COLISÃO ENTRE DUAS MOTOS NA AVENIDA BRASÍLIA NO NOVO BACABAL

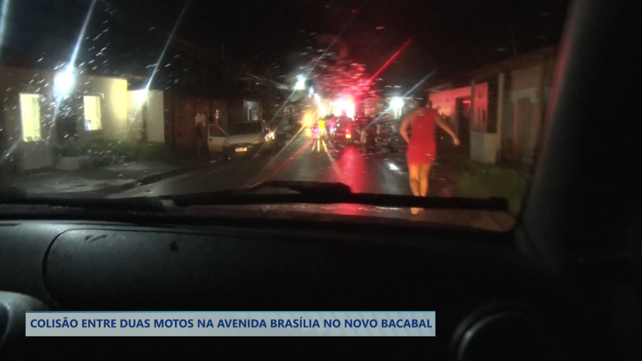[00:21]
Olha só, nesse momento a nossa equipe de reportagem chega aqui à Avenida Brasília No bairro Novo Bacabal,